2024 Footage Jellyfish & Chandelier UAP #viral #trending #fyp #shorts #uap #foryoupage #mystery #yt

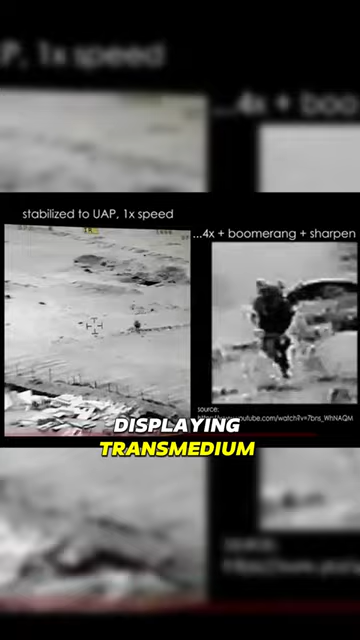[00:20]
The full unreleased footage reportedly shows the UAP displaying transmedium capabilities as it dips into the water for 17 minutes before taking off into space from out of the water.
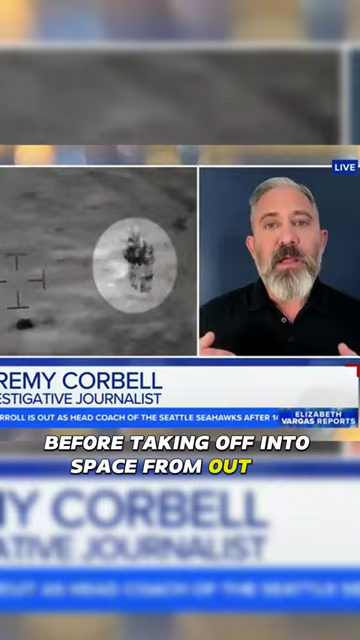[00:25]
This released at the same time the secret congressional skiff was being held as a follow-up to David Grush's testimony to Congress in July of 2023.
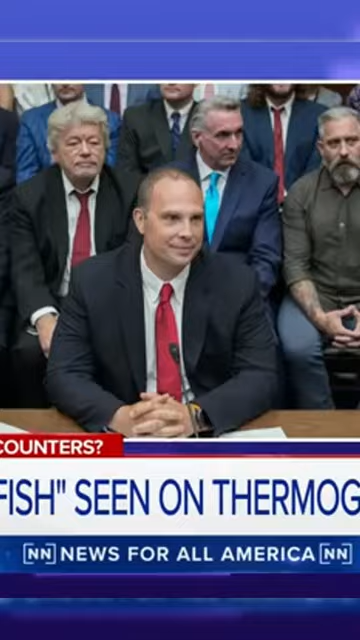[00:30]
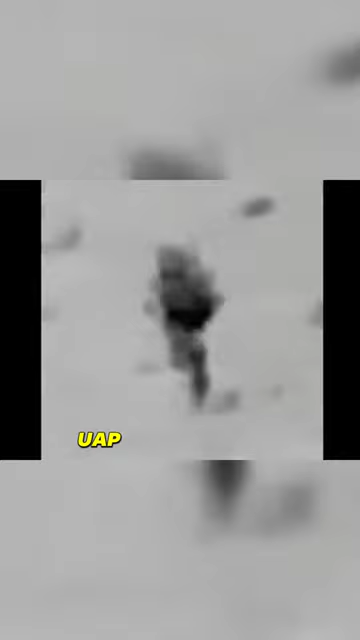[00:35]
The Jellyfish UAP footage was released alongside a still of what's being called the Chandelier UAP.
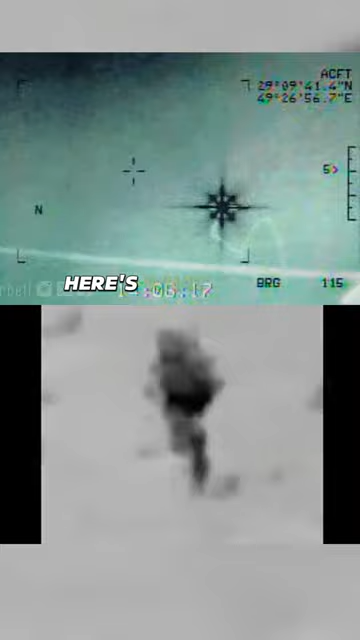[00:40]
Here's what can be heard when Jeremy Corbell asked a U.S. intelligence official about the unreleased footage behind this bizarre image.
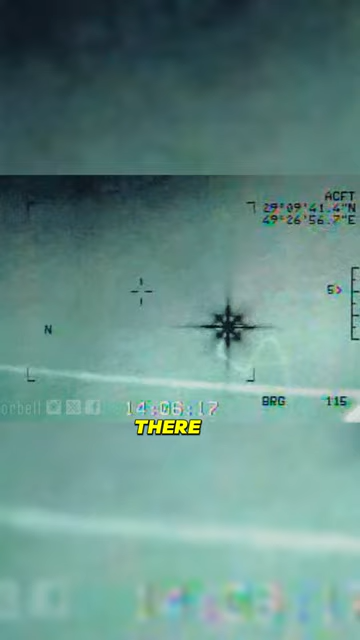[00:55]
There is seemingly no place for anyone to sit on. It's just a bizarre shape.